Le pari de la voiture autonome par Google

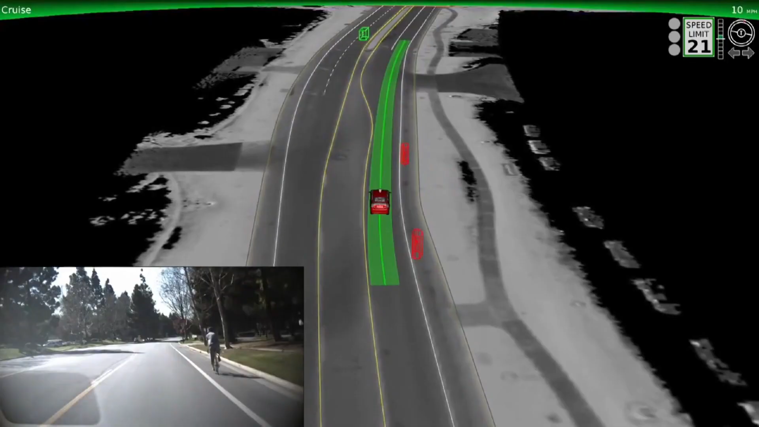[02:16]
Elle est capable d'interpréter les signaux envoyés par les radars pour anticiper tous les dangers de la route. Par exemple, ce cycliste qui apparaît en rouge sur le logiciel.